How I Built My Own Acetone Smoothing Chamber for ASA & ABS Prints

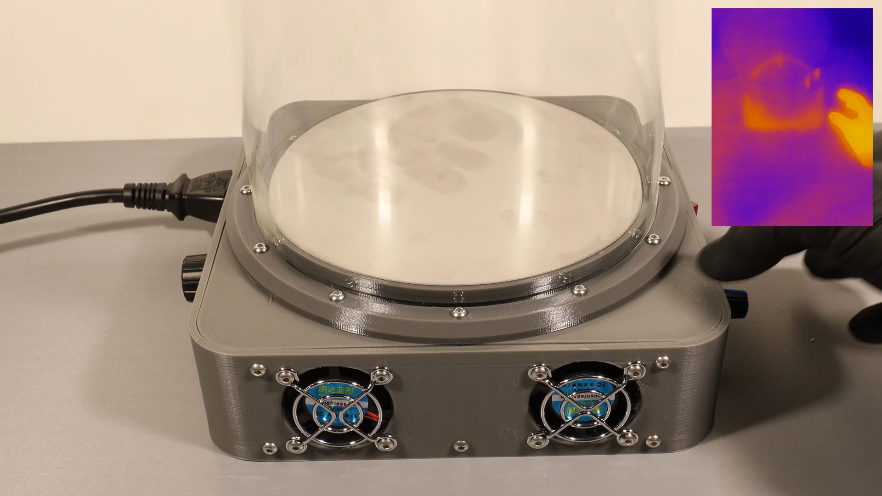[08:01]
As you can see the plate heats up nicely to around 60 degrees Celsius or about 140 degrees Fahrenheit, which is the perfect temperature for acetone since it evaporates at about 50 degrees Celsius. At this range the acetone produces a stable amount of beta without boiling too violently.